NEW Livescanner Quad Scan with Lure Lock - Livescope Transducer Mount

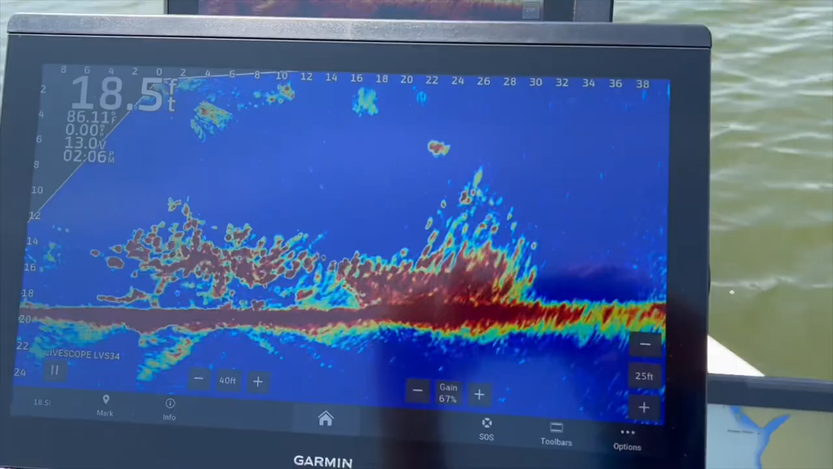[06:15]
On screen: depth 18.5 ft
All right, let me show you what lure lock does. We're down here in about 18 foot of water. The trolling motor's in spot lock.
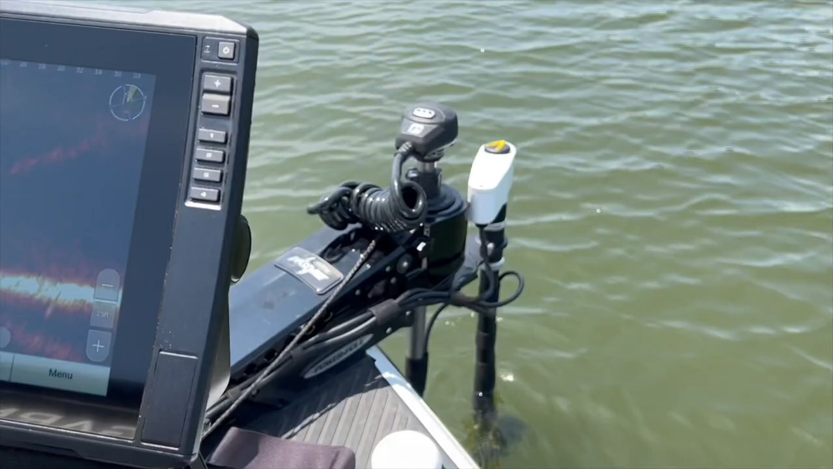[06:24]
We've got our live scanner pointed at that brush pile.
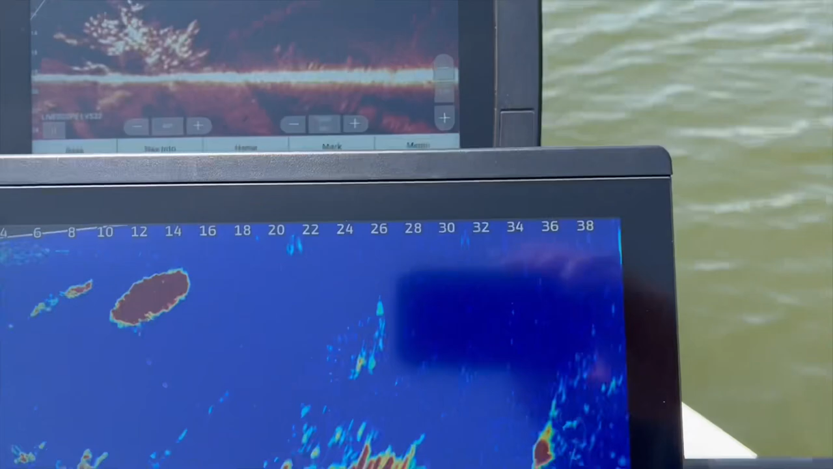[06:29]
Well, let's just say that it's windy, the, it's blowing you around just a little bit. You're not keeping directly onto the brush pile. Well, all you got to do is wherever you aim the live scanner, we can put it in lure lock and it'll go left, right, left, right, left, right. So if we start it right here, all we got to do is hit the A and the B button to see what it's doing. We've got it in lure lock.
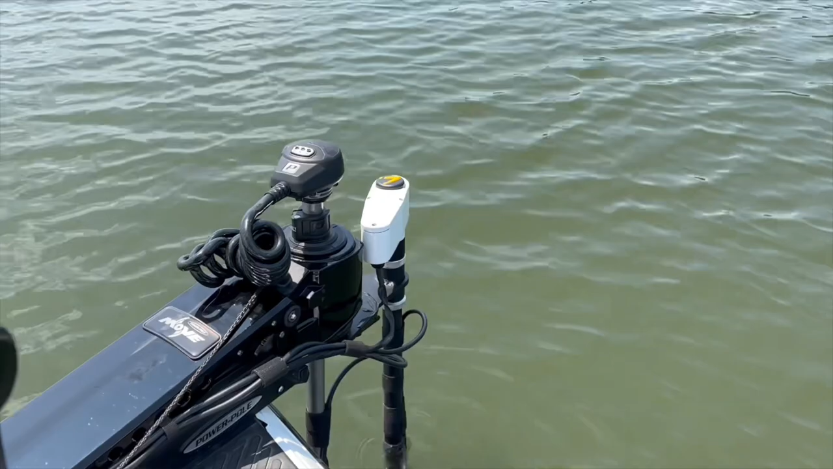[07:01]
It's just going back and forth in small increment. Okay. So if we're blowing around, you know, it should hit, get you on that, keep you on the brush pile.
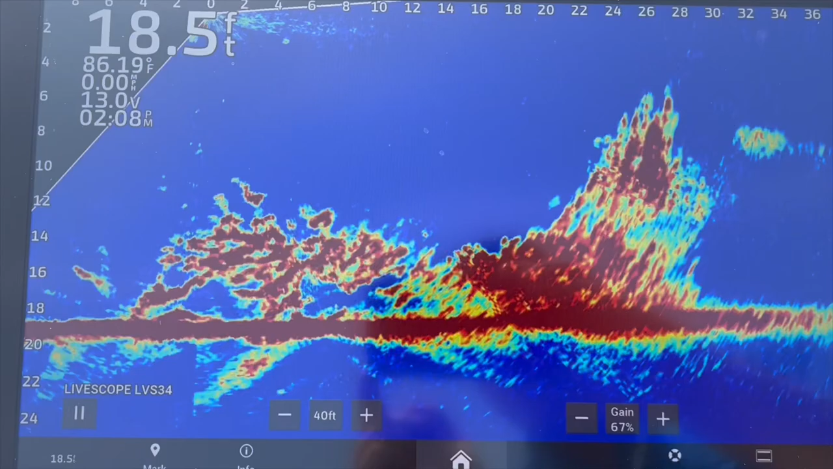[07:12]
On screen: depth 18.5 ft, water 86.19°F, speed 0.00 mph
Now you might lose your lure for a short period of time, but you should be able to follow it down all the way, uh, in lure lock. I'm going to try to cast the jig in here with that lure lock.
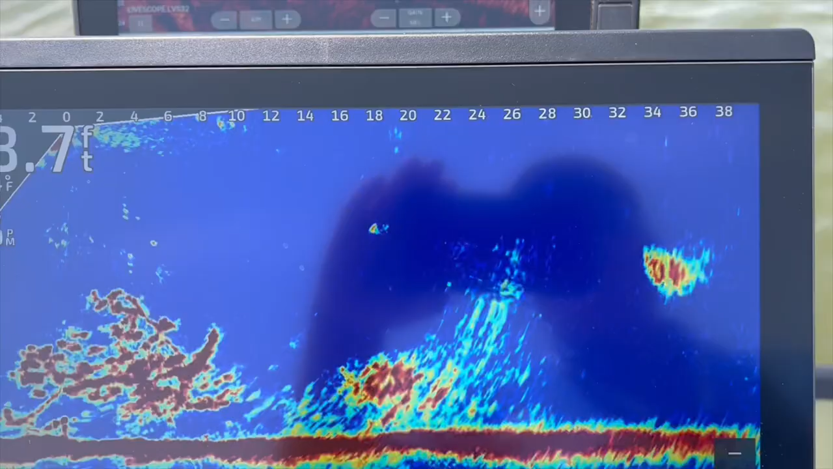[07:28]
I see it falling.
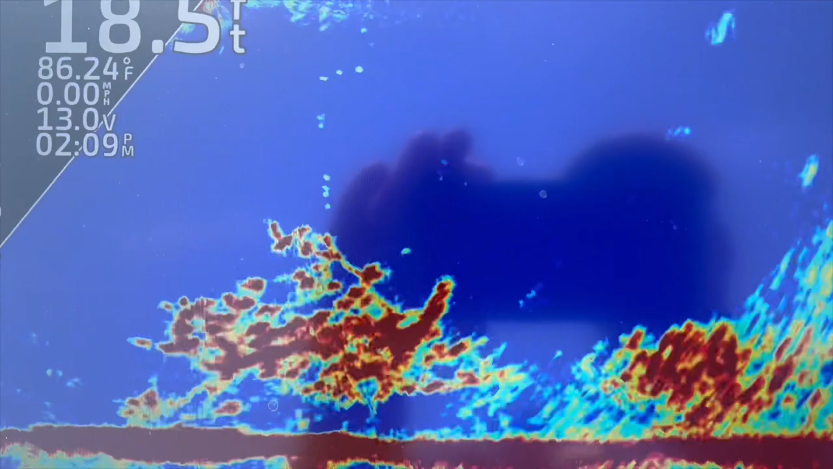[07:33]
On screen: depth 18.5 ft, water 86.24°F, speed 0.00 mph
See it's falling. Now we're, right here's my jig.
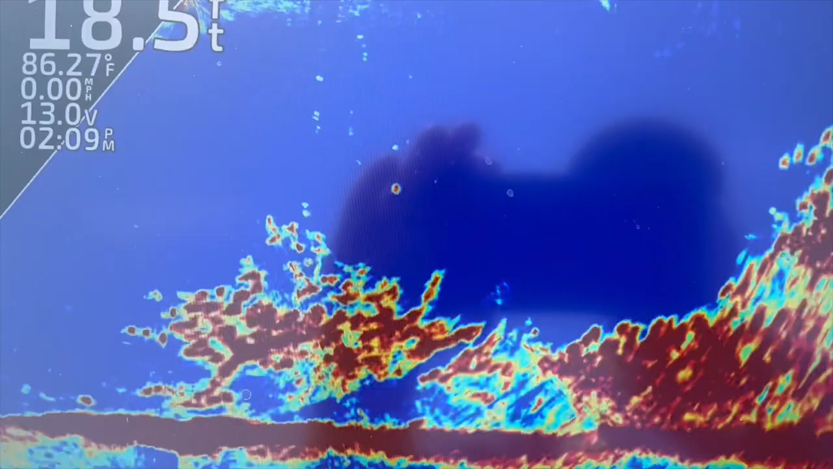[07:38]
On screen: depth 18.5 ft, water 86.27°F, speed 0.00 mph
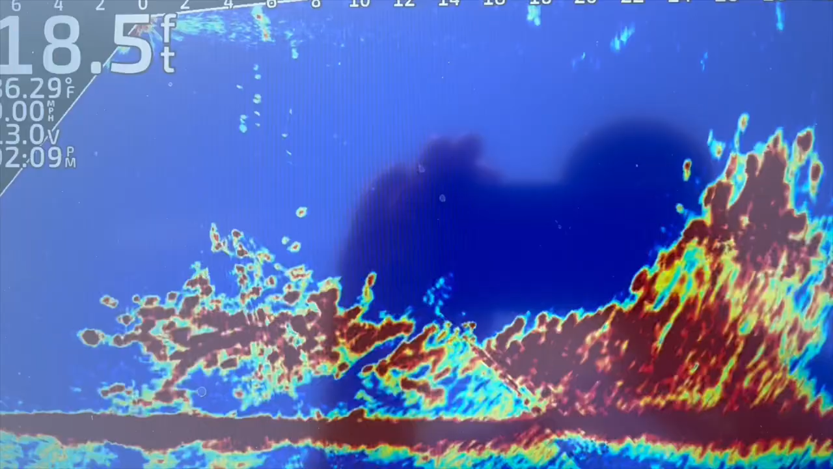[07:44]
On screen: depth 18.5 ft
I mean, if the wind's blowing, it should keep me right in that brush pile in lure lock.
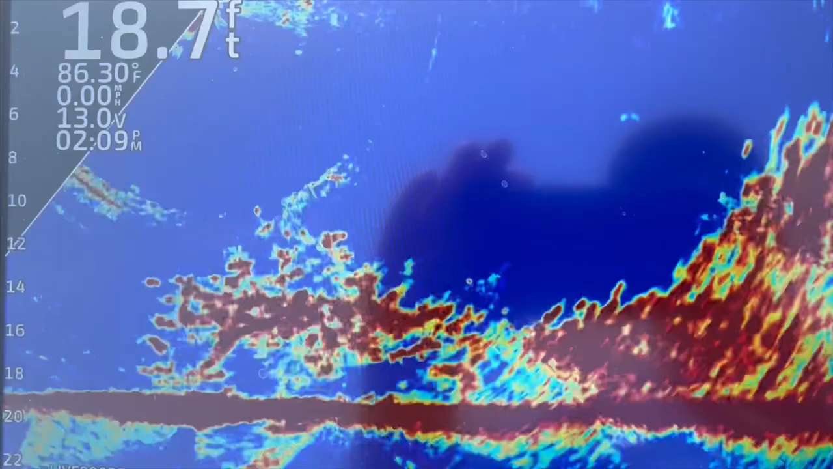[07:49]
On screen: depth 18.7 ft, water 86.30°F, speed 0.00 mph
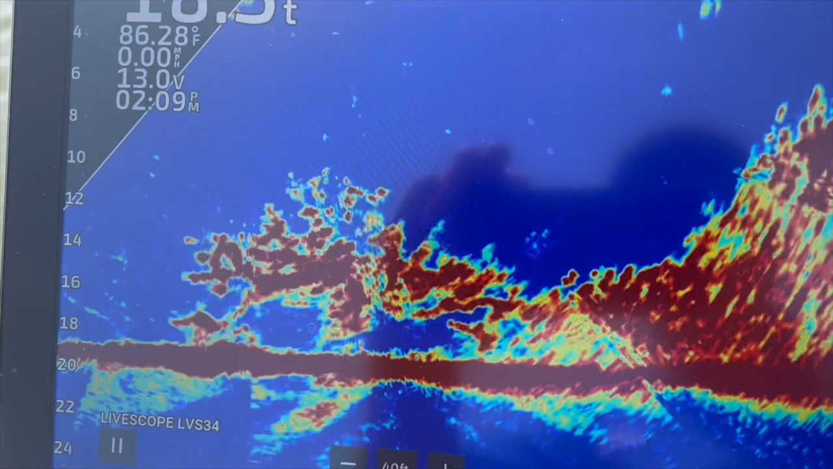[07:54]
On screen: water 86.28°F, speed 0.00 mph
So see we periodically lose it.
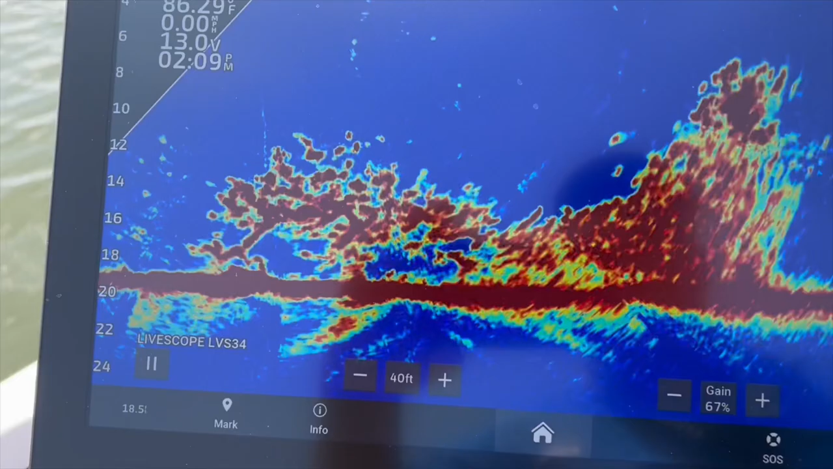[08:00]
On screen: speed 0.00 mph
That's because it's moving back and forth in small increments. Now I can turn the speed down if I want to
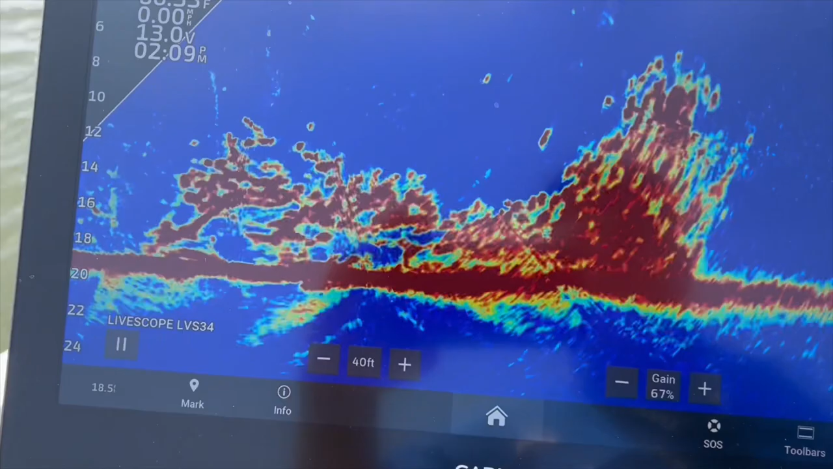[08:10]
and slow it down. But I think the speed needs to be as fast as you want, as it can go so it can get back to where it was.
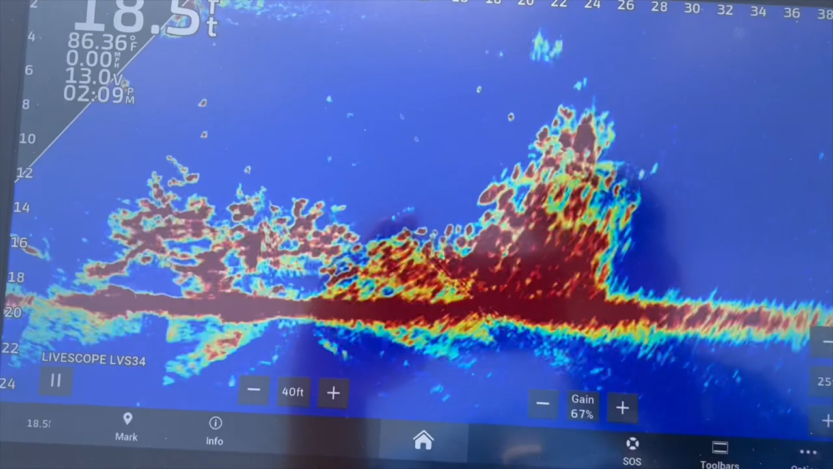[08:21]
On screen: water 86.36°F
So with it moving around the lure lock, they're just not biting my jig. Let's see if we can drop down right there.
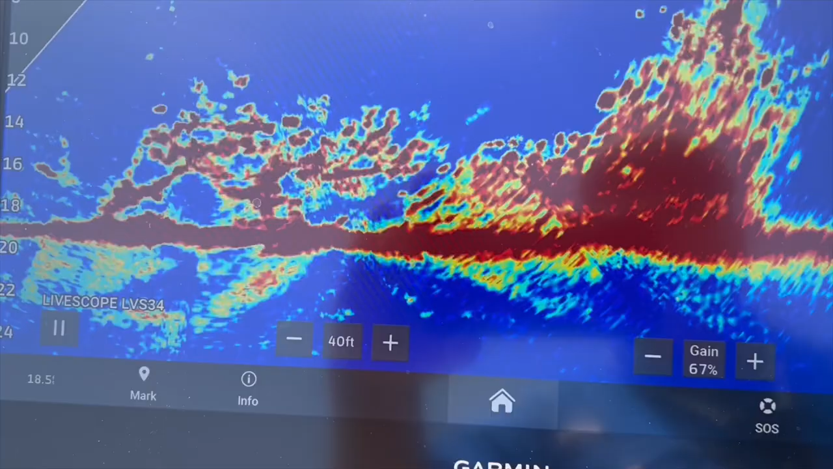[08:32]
Those are little ones in there.